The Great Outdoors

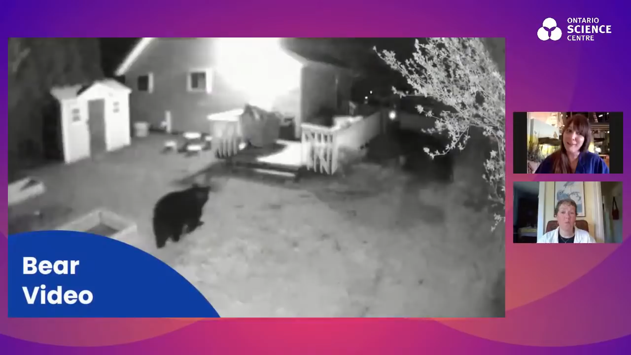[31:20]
So this is a black bear just walking right up onto my back deck. And he likes to make an appearance right around about like 8.30 to between 10.30 is usually when he comes around. More so last summer, but this is just from a couple of weeks ago. So he definitely likes to come around and sniff around our compost bin and our, um, our, our recycled bin as well.